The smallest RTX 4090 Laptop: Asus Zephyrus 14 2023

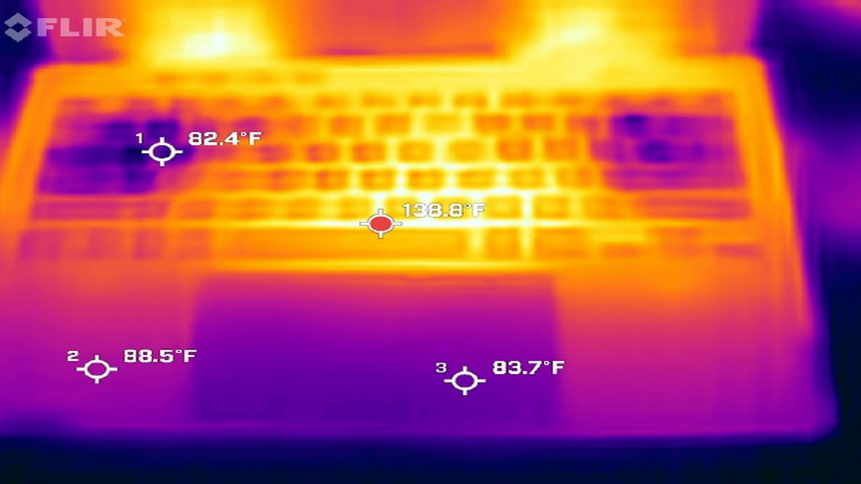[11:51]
laptop after running a game for about an hour you can see Asus took real care to move the heat away from the palm rest area the WASDE area and where you would put the backspace and enter key so clearly a lot of engineering thought was put into mind in designing the thermals for this laptop so you'll have no trouble playing games for a long